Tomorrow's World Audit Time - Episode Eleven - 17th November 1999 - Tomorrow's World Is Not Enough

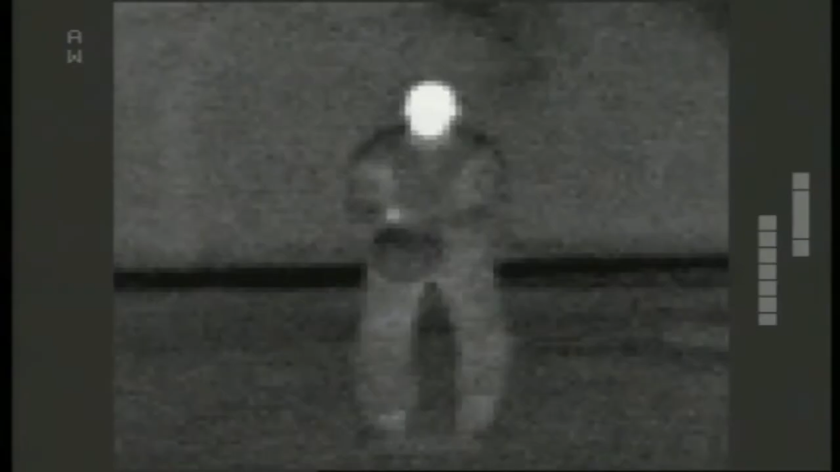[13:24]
Can it help Jez Nelson disappear?
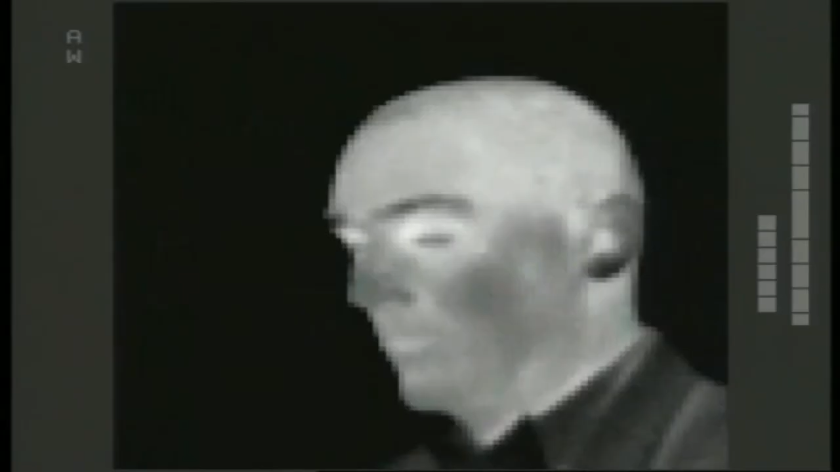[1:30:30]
and you might as well have a light bulb strapped to your head.
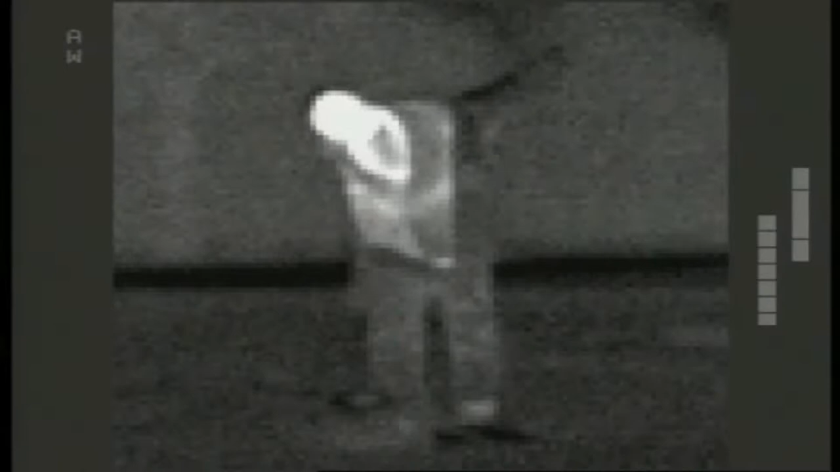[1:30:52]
It's a stealth suit, and slipping into one of these should make the wearer much less visible.
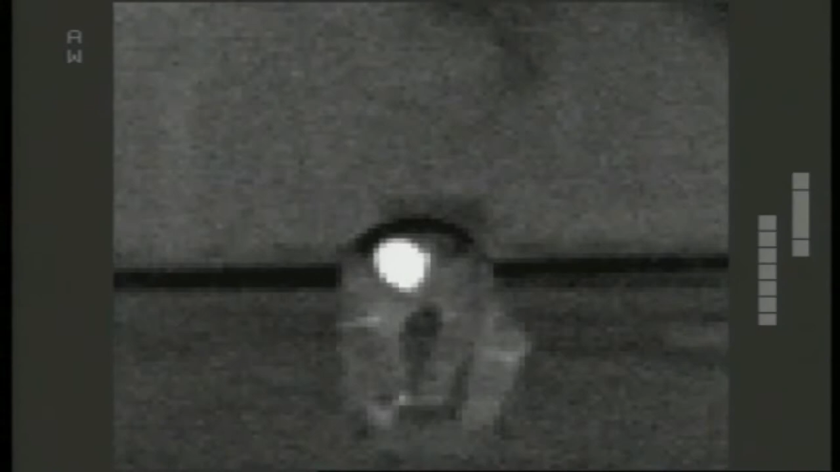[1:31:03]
There's even a stealth helmet. And this visor may look clear, but even this is treated.
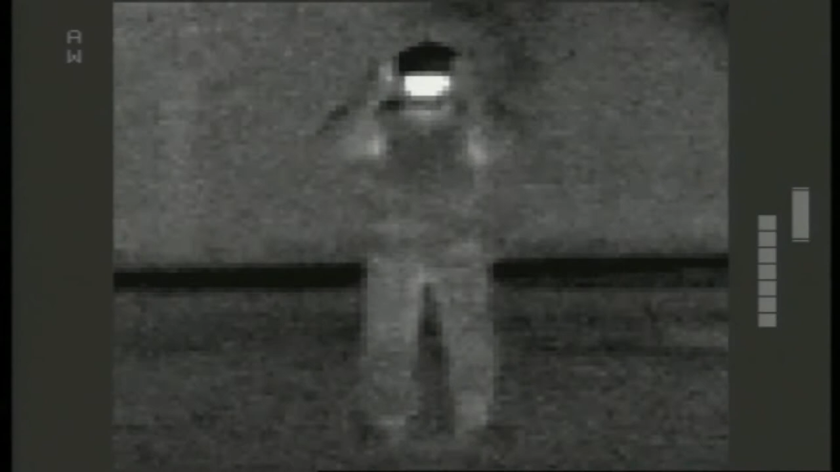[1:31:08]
Imagine if you're watching a James Bond film and there's a